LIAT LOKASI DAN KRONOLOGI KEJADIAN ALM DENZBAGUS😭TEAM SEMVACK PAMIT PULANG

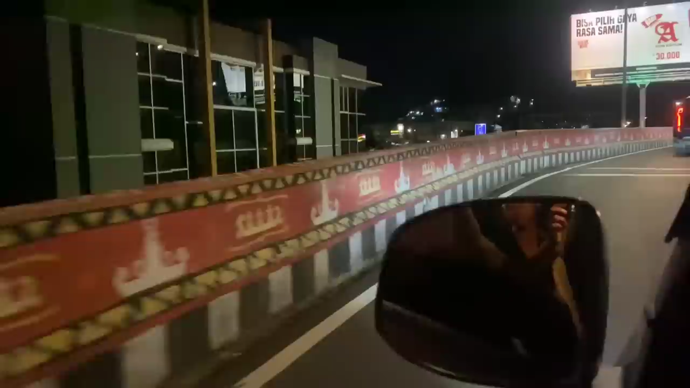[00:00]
posisinya di sini, cuy. Nah, mungkin ada bekasnya. Tuh, ini ada bekasnya, cuy. Ada bekasnya itu.
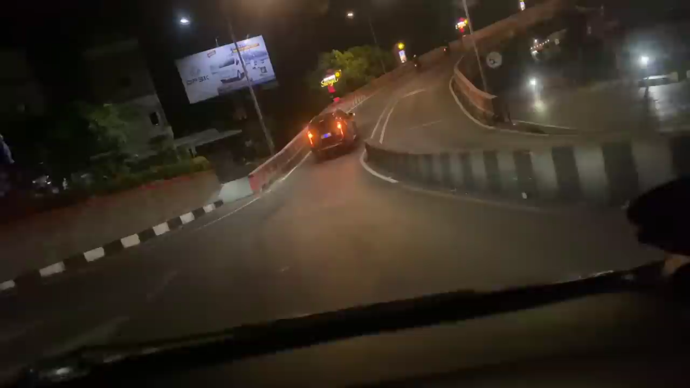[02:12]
Tuh, kalian lihat. Dari arah sini apa dari? Dari arah sana. Dari arah sana ya? Perlawanannya. Nanti kita bakal putar balik. Oh, iya, iya.
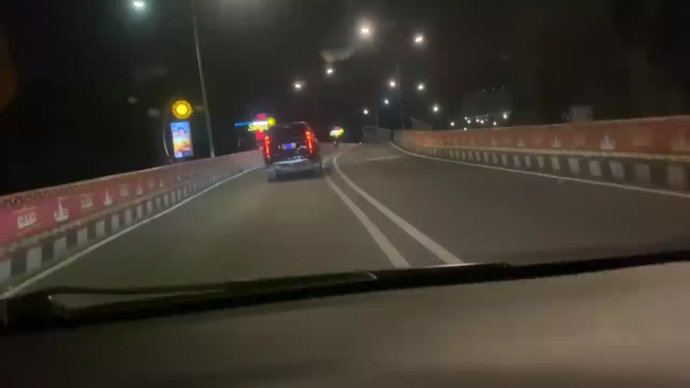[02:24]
Ini kita awasin dulu, cuy, takut mengganggu pemandangan. Pemandangan. Oh, di sini seperti ini. Tinggi nih. Astaga. Ini di seberang sini ya. Ini di seberang sini. Seberang sini kan ini, Bang, ini, Bang. Iya. Itu, Bang. Tadi yang Bang dari belakang iya, itu tadi. Iya. Nah, ini sih, ini siapa yang pakai cetek di sini tuh sempat udah itu. Ah, ini di sini ngelambaiin tangan, Bang.
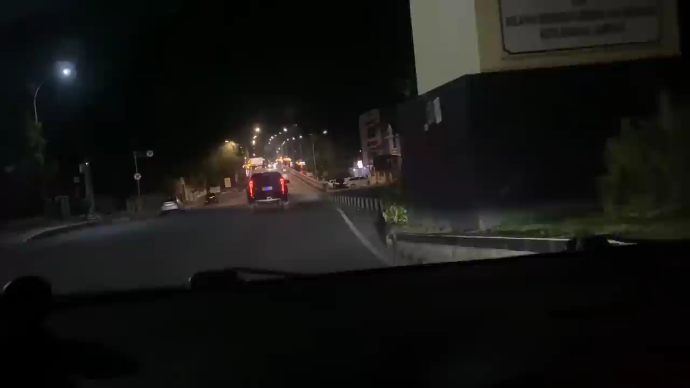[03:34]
Lihat nariknya enggak, nariknya enggak. Nariknya enggak. Arahnya arah dari sini. Arahnya dari sini. Jadi kalau prediksi gua, nah, sehabis nanjak tuh, sehabis nanjak. Kita pindah di mobil karena emang enggak bisa. Jalan nah, ini soalnya dua arah. Iya. Enggak dua jembatan.
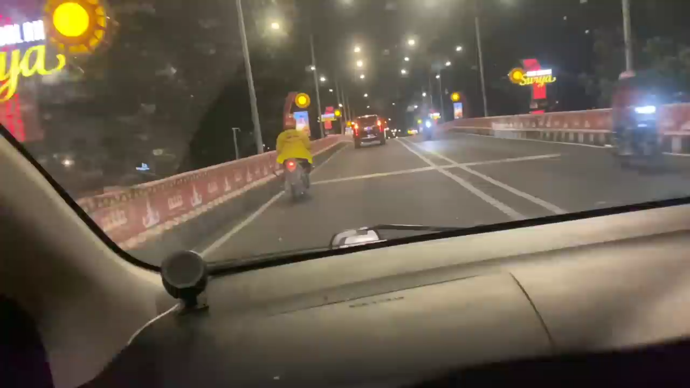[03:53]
Ini kita lihat kemungkinan apa? Kemungkinannya tuh kalau balik dari sini nih. Nah, ini udah nanjak. Habis nanjak rata terus turun nih, cuy. Turun. Nah, itu turun. Belum. Nah, enggak dari sini nih narik. Iya, kayaknya nih kemungkinan ya narik dia ya. Dari sini nah yang pakai cetek di sini udah lambai tangan ya, guys. Udah ngasih isyarat. Nah, di sini yang pakai cetek udah lambai tangan. Nah, di sini narik ya. Deket sih.
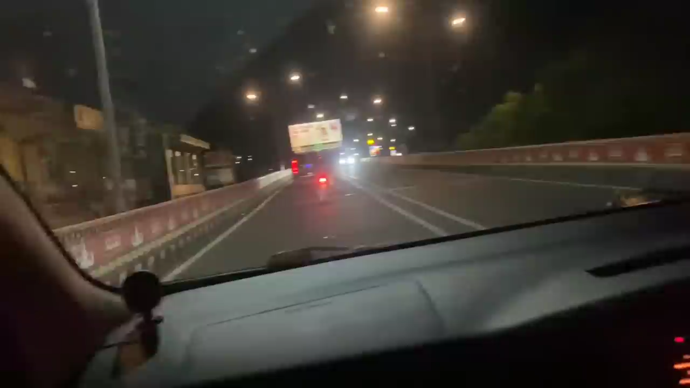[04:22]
Deket. Tikungan. Pendek ini langsung tikungan. Nah, pelan-pelan.
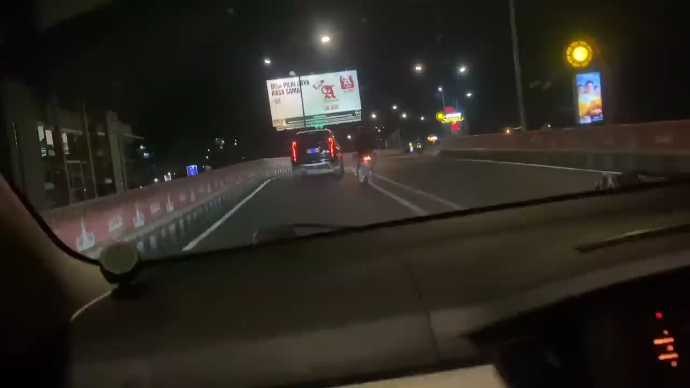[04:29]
Ini pelan-pelan. Nah, guys. Lokasinya di sini, guys. Nah. Mungkin ada bekasnya. Tuh, ini ada bekasnya, cuy. Ada bekasnya itu.